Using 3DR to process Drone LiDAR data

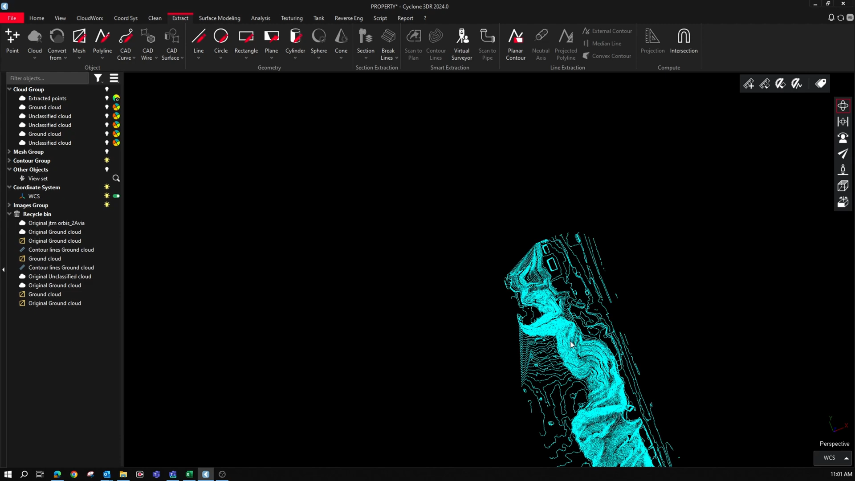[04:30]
That is really quick, really well done and really accurate.
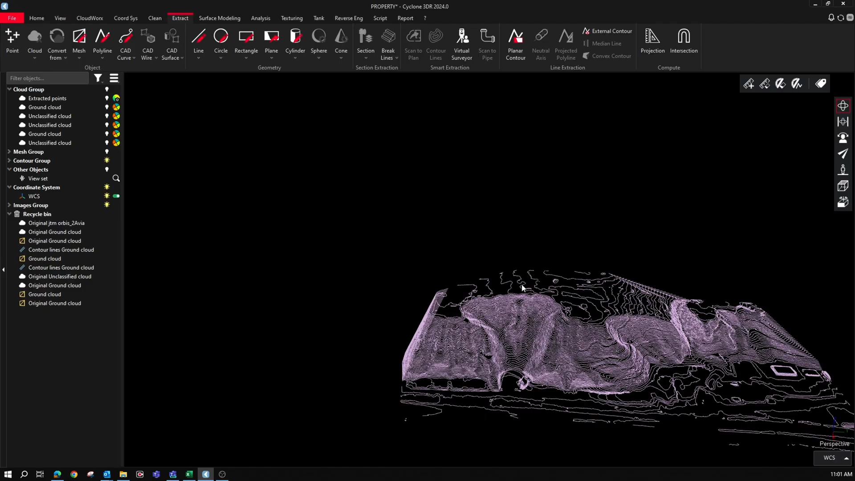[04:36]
And when it's all said and done, it took us eight minutes and 14 seconds to get through this process in real time without speeding up.